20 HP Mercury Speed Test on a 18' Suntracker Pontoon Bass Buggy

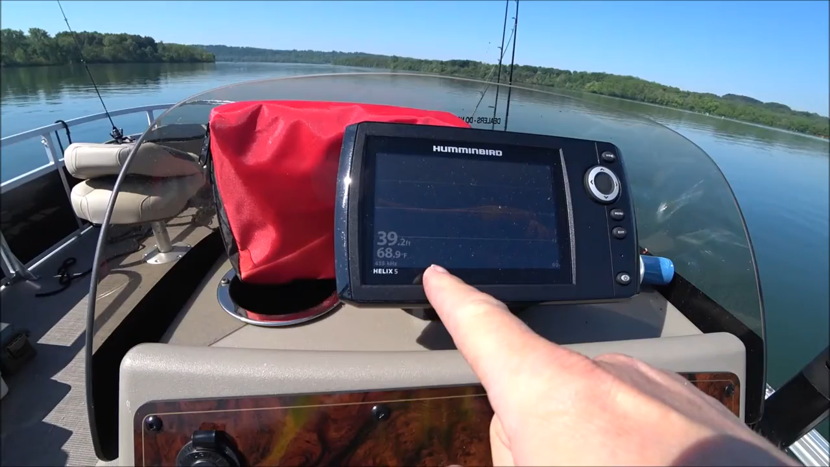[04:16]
On screen: depth 39.2 ft, water 68.9°F
So the Hummingbird depth finder is showing us roughly 39 feet of water, 69 degrees.
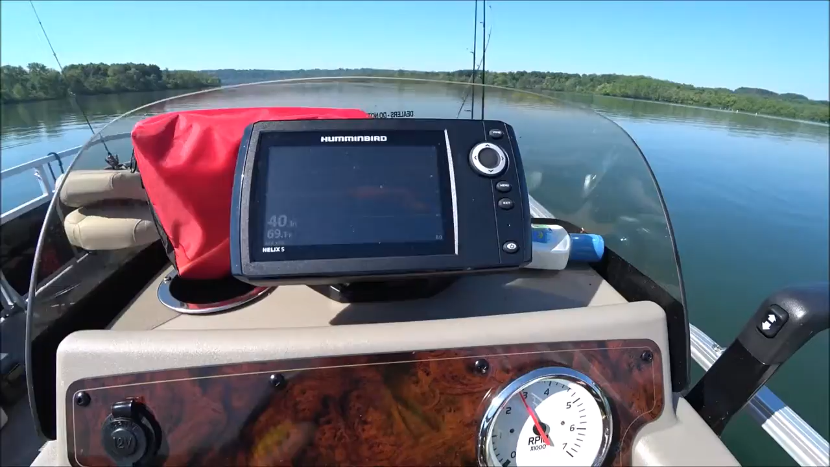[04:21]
On screen: depth 40 ft
Right now I'm running just under 3000 RPMs. Put 20 gallons of fuel in there. It's a 38 gallon tank. The horn works.